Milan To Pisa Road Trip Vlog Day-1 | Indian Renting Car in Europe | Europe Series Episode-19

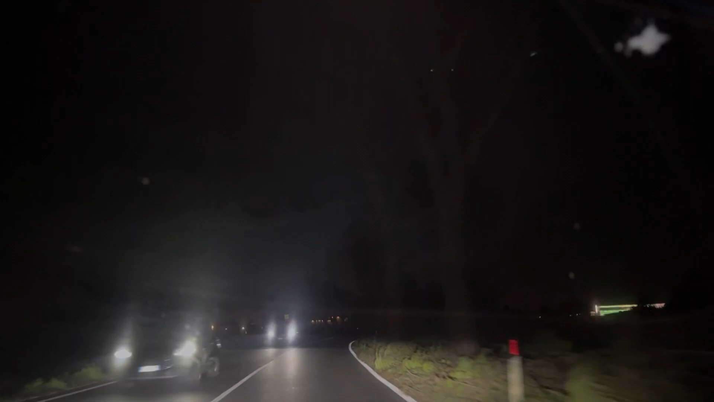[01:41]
पहुँचे थे सारे 6 बजे और सारे 6 बजे आप देख सकते हो कि कितना अंधेरा हो चुका है और कितना सुनसान हो चुका है कुछ भी नहीं दिख रहा था कोई लोग
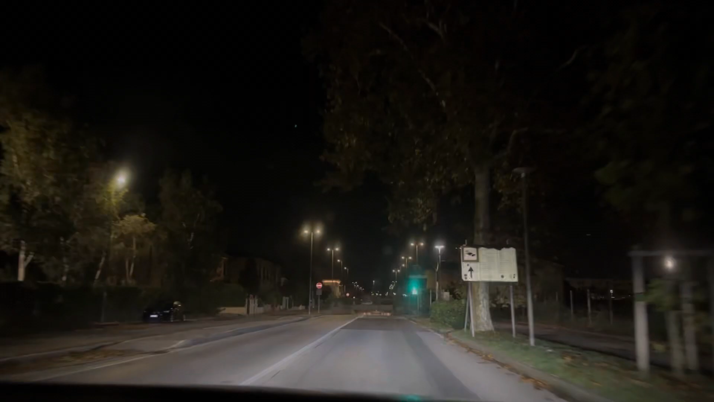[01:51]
भी नहीं दिख रहे थे और हमने जो है ऑनलाइन बुकिंग किया था हमें डड़ भी लग रहा था कि सब तो
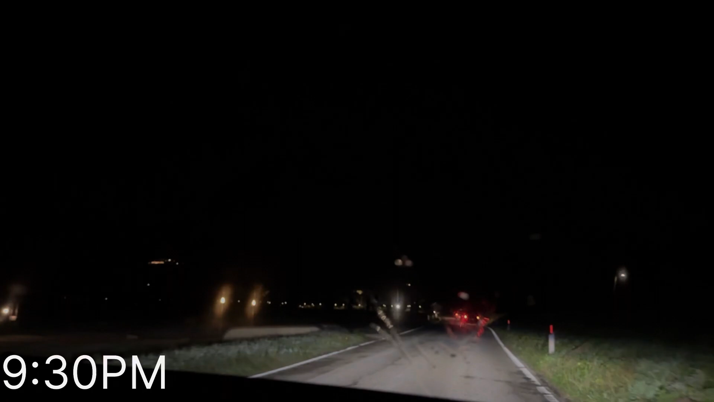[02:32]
तो खाने के बाद जो है हम निकल गए थे अपने होटल की तरफ और यह बज़रे हैं सारे नो और इतना अंधीरा इतना डरामना सा हो चुका था हमें तो बहुत ही अजीब लग रहा था बट हम होटल के सब गया रहे थे और